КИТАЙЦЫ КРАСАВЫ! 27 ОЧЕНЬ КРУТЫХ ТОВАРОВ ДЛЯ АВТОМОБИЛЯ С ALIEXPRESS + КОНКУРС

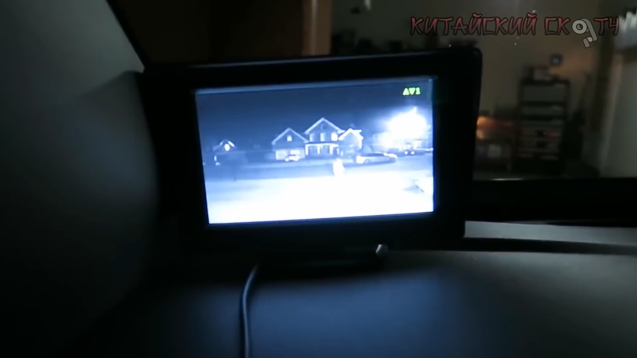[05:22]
Изображение с камеры передается на цветной монитор по беспроводной связи, поэтому тянуть провода через весь автомобиль не нужно. Это существенно облегчает установку. Комплект поставки включает монитор с диагональю 4,3 дюйма, камеру, приемник и передатчик сигнала.